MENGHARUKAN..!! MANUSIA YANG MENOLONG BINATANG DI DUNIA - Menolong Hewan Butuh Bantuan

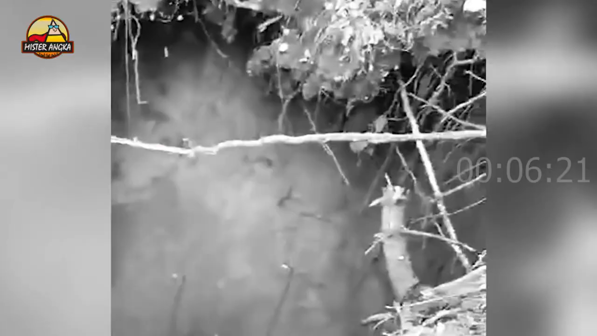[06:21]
Sekor rusa liar terjebak di lubang dan tidak bisa keluar Pria yang kasihan
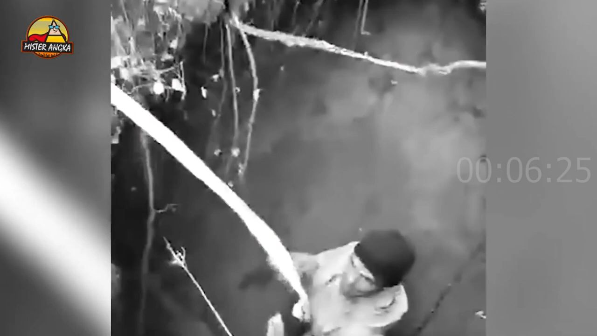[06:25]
melihatnya mencoba menangkap rusa itu lalu membantunya keluar